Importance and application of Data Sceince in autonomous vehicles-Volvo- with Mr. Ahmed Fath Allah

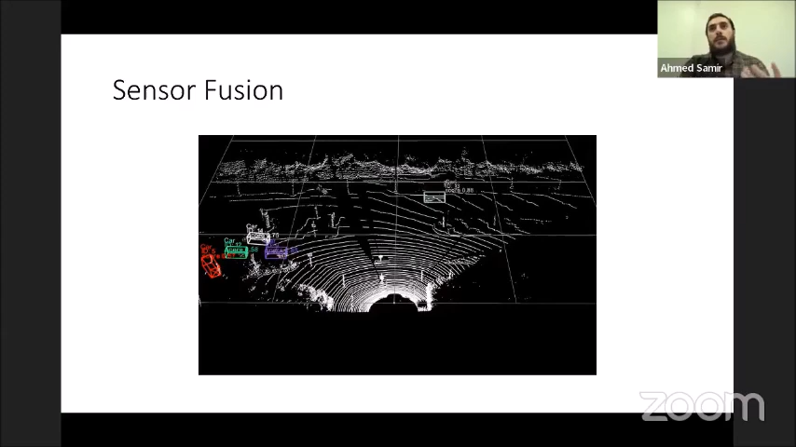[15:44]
الحيائية وقدرنا نطلع الاجسام دي اصاد الاجسام الموجودة في الكاميرا فاحنا بشكل ما عملنا حاجة اسمها سون سور فيوجين يعني خدنا تحساسين بيقدموا صورة مختلفة عن الواقع وركبناه عشان نطلع صورة اوضحة